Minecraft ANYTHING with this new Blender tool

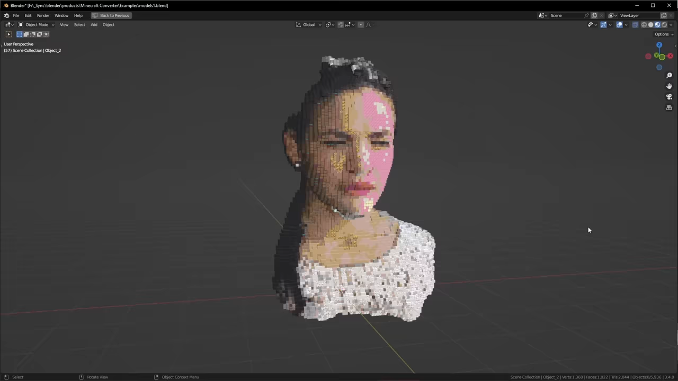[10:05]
I found this scan of a person's face, and the subtlety of the colors is so cool to look at. I also found this rotisserie chicken.